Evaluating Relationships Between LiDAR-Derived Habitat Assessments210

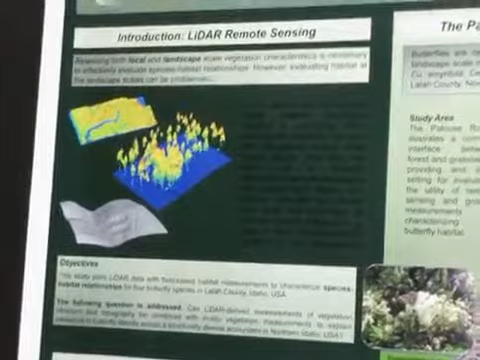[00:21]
Basically it scatters points all over the all over the landscape and gives you a three-dimensional image of what all of the trees and the topography look like.
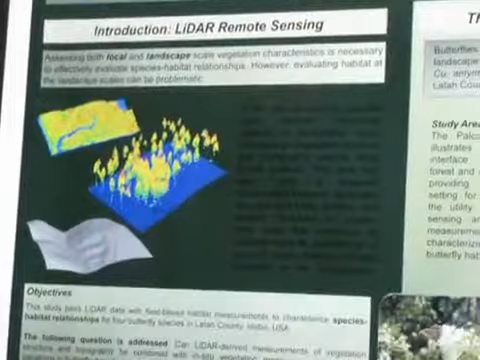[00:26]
So we used that data combined with ground measurements that were taken